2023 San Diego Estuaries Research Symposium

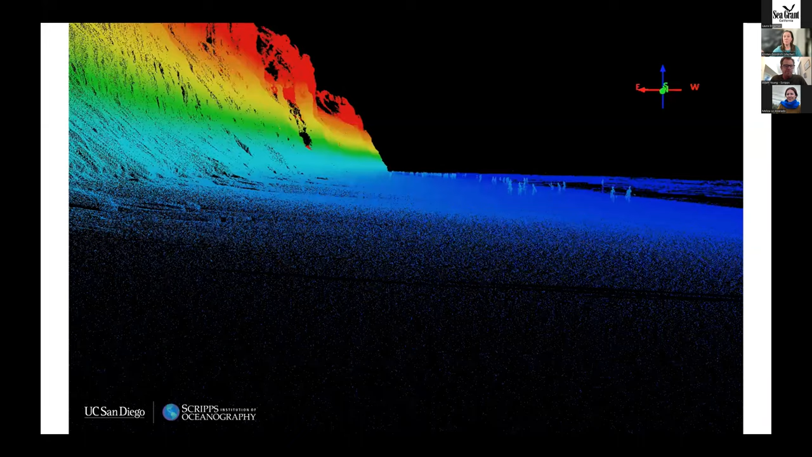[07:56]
So if you haven't seen one of these three-dimensional models, this is just an example of a LIDAR point cloud at Torrey Pines.
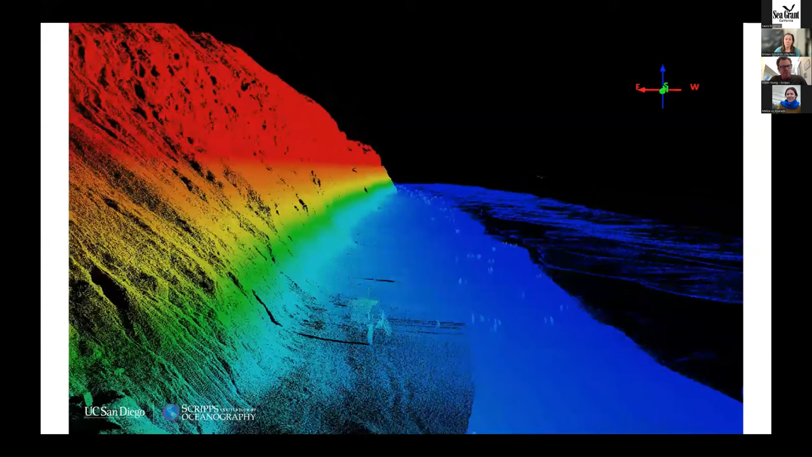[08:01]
Just to give you an example of some of the detail that we're now able to map out the coast with.
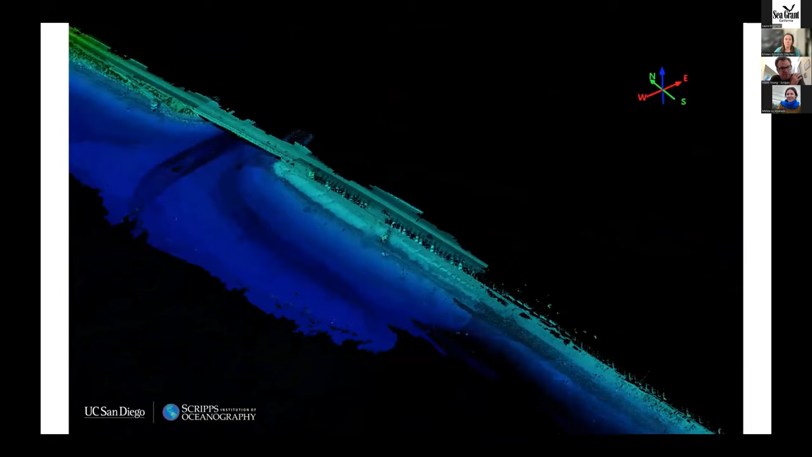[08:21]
we're also taking high resolution photographs that we can drape on top of those three-dimensional models that
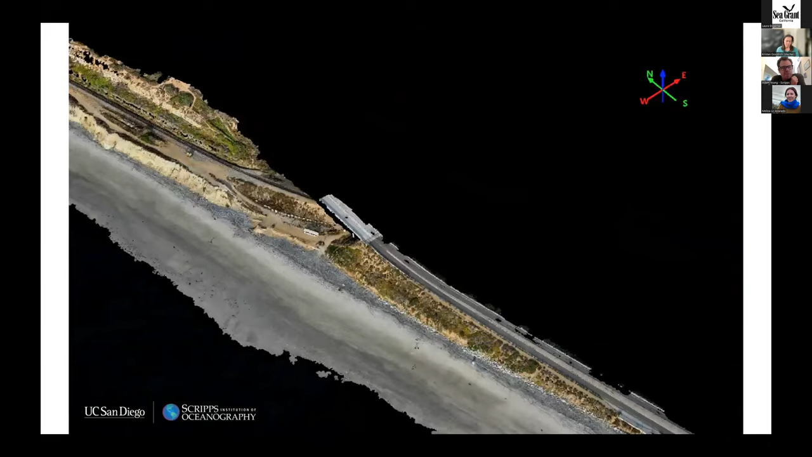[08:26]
provide a whole nother layer of information that we're able to study the coastline with.
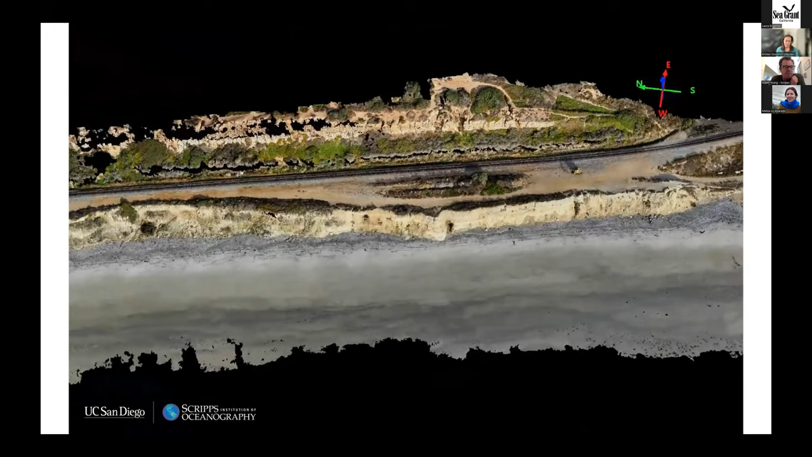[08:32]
And one of the main things we do with these models is we can track the changes on our coastline over time.